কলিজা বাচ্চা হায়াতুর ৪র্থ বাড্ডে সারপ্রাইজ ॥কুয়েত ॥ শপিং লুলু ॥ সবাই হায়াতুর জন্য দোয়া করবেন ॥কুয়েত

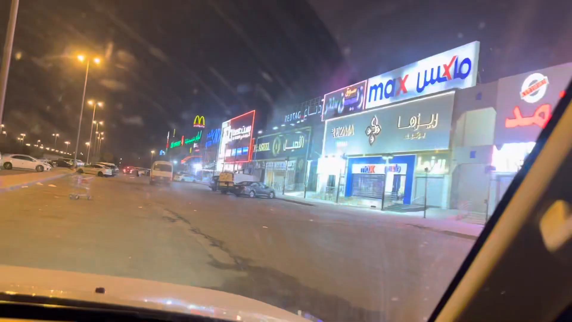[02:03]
তো এই তো যাচ্ছি, রাস্তাগুলো একেবারে ফাঁকা ছিল সব। Here we are parking,
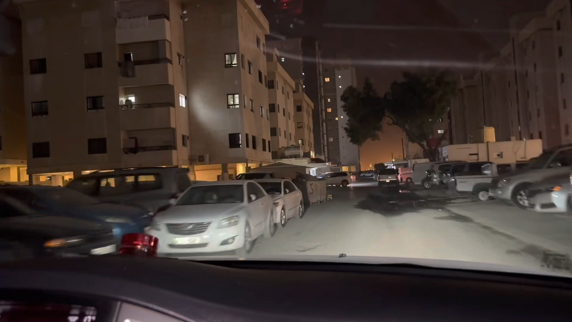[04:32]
তো আমরা এখন পার্কিং করব গাড়ির।